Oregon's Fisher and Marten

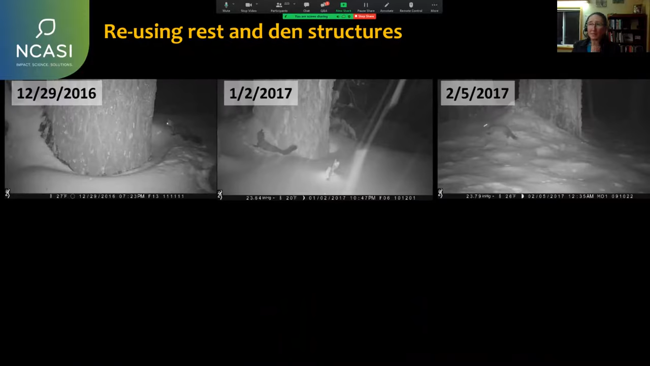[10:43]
But what we have learned is, they reuse these sites. So at least in Lassa National Forest, this is one particular tree, used on multiple occasions. And we found that this use might even span generations.
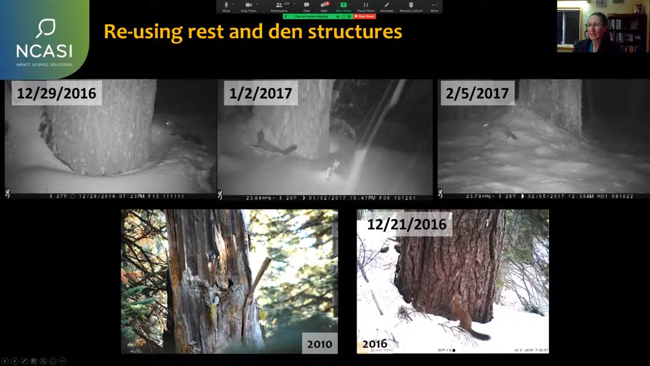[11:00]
So this particular animal, which we called male 01, was not alive in 2016. This is a new Martin using that same tree.
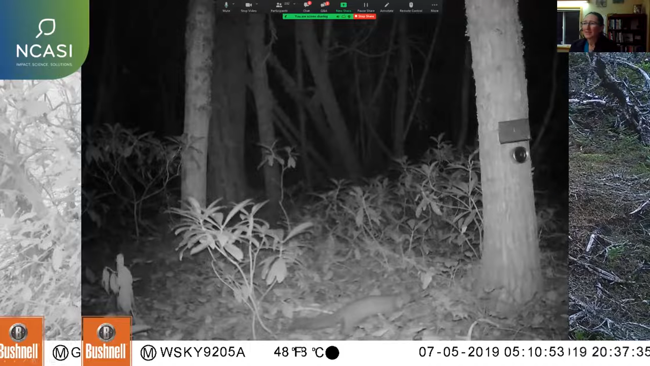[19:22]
And then sometimes, most of the time, we get blurry pictures in the dark of Martins. And we put out hair snares, which allows us, with a permit,
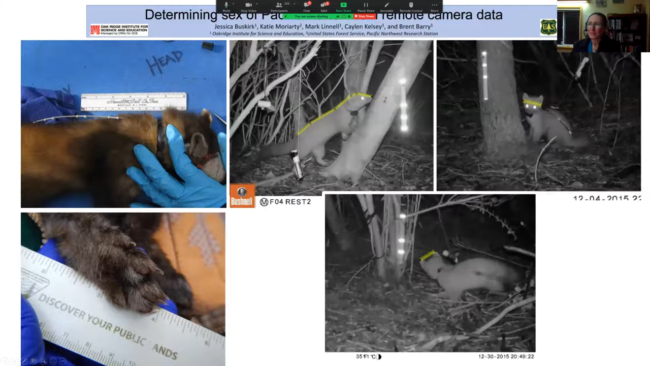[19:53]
And from these measurements, we've been trying to identify an algorithm such that people can identify the sex of individuals using their own remote cameras. And the key to this is actually you need a scale in the photo.
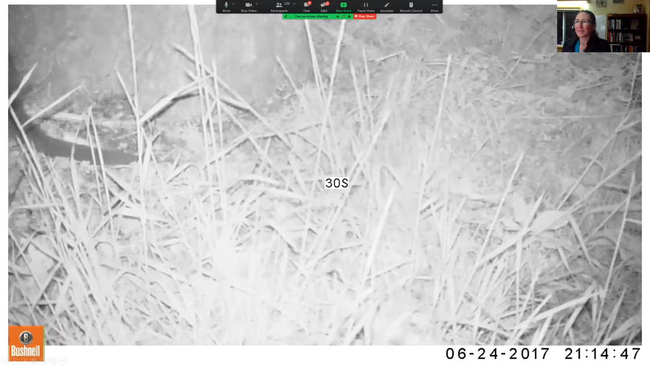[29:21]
Here's a quick shot of one of the challenges with uncoordinated juveniles.
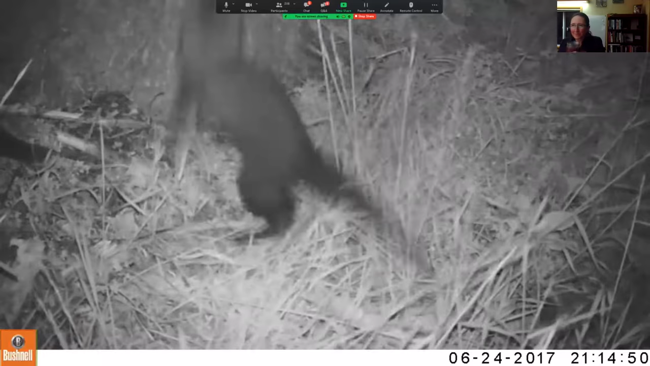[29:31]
It's about two and a half months old. Very excitable, not very coordinated.
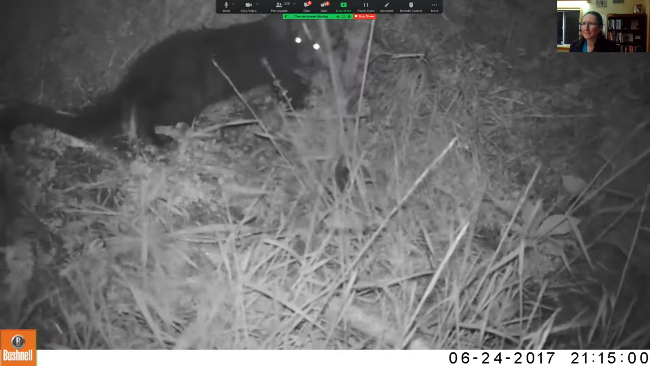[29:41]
Falls down all the time. We have more videos of more kits about the similar age. And as a theme. Two or three months old, which is to us probably toddler to young child, not coordinated.